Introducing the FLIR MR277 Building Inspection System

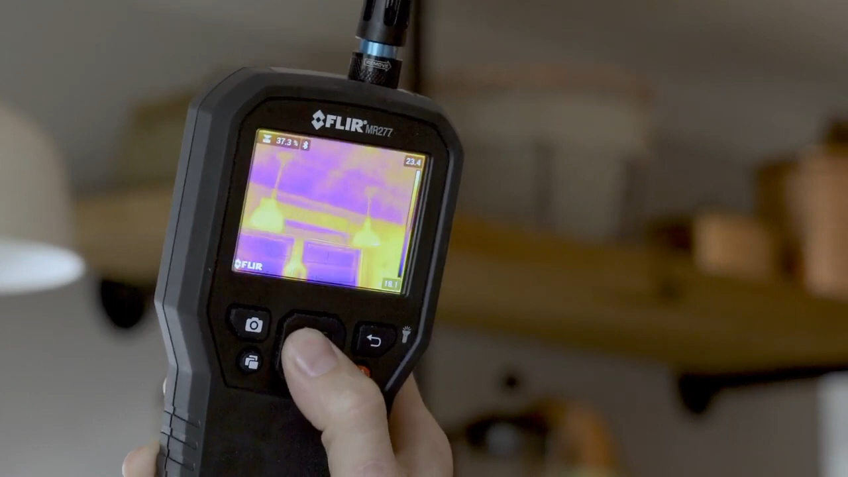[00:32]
The MR-277 also features FLIR MSX technology, which embosses physical details on top of thermal images,
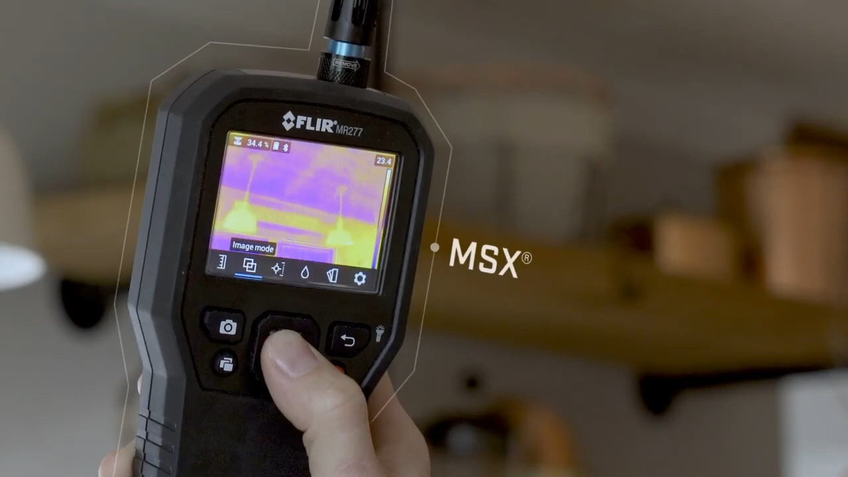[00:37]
giving you perspective to identify the exact location of problems.
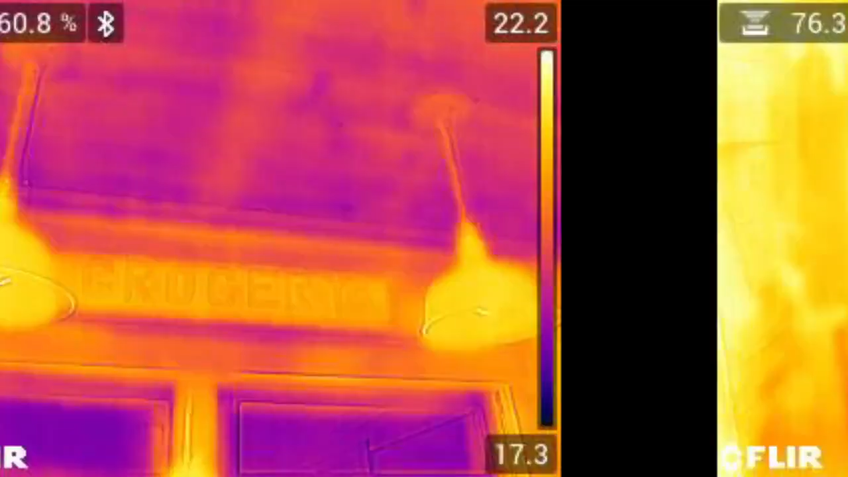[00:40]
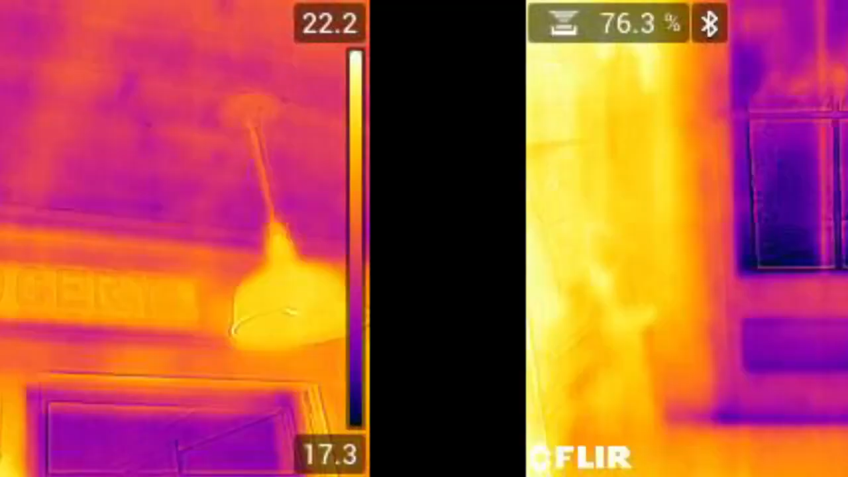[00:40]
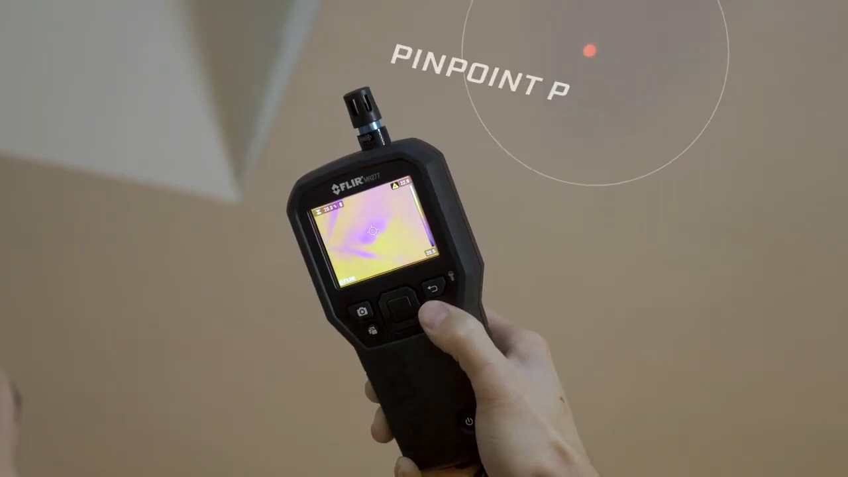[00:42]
And with the help of a laser pointer and crosshair, you can instantly pinpoint the area that needs attention.
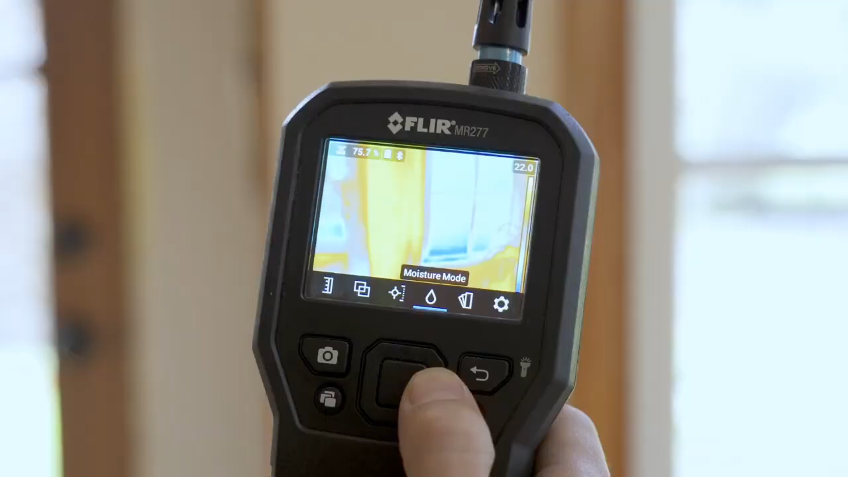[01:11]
so you can keep on working and complete inspections without interruption.